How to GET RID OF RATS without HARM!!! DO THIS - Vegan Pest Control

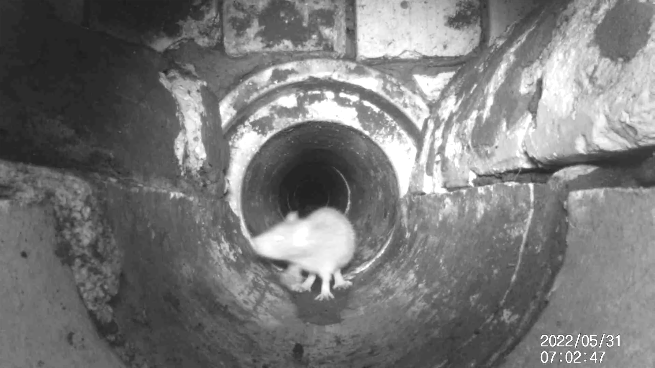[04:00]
And this is how you do vegan pest control. Not the hair on the head of one rat will be harmed
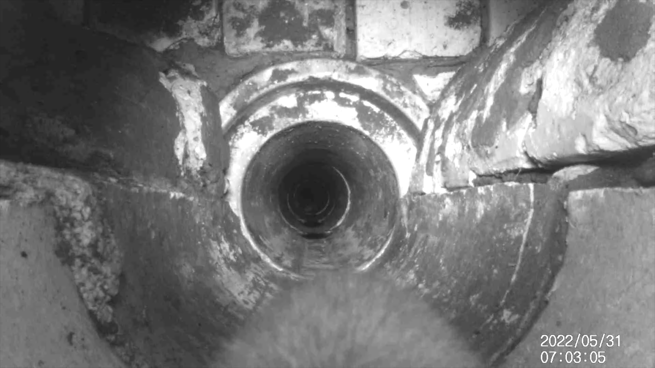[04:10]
in all of this process they just have to go and stay where they belong down in the main sewer and not out there terrorizing the people of this pub.
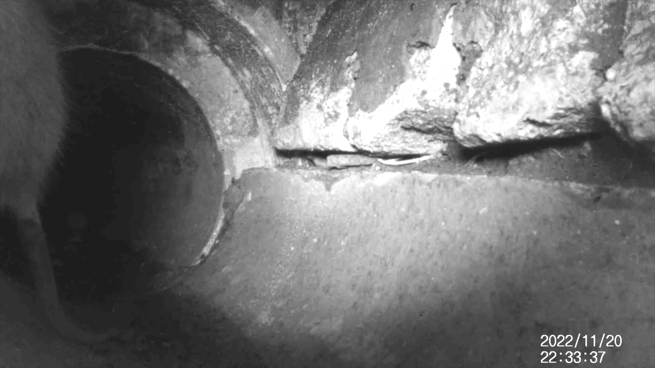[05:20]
Take a look at the link on the end of here and there might be a link for some other videos as well if you'd like to watch them. This rat's absolute beauty isn't it? It's only a juvenile but he's very inquisitive and now he can't get back out and terrorize the people of this pub which is brilliant. Our vegan version of our rat free lifetime guarantee
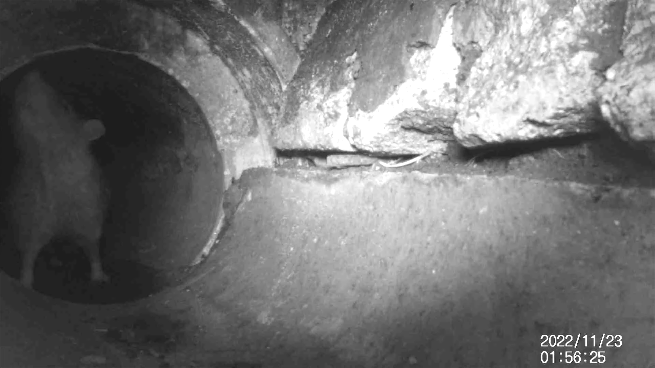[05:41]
means that we will not harm any rats any animals whatsoever in this process. We use the rat's natural behaviour and natural tendencies to get the rats to go back into the sewer system where they will live happily with other rats eating what they eat doing what they do but doing it all not in your house. Let me reiterate here though this is not some